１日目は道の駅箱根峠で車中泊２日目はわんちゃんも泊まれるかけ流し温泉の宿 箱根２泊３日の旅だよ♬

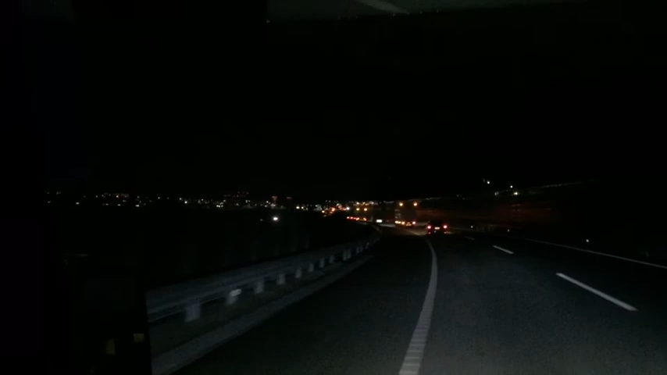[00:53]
今、この辺、どの辺?どの辺だろう?あ、次。次。次か。あれは、次の町。あの明るいのが、次の町。次です。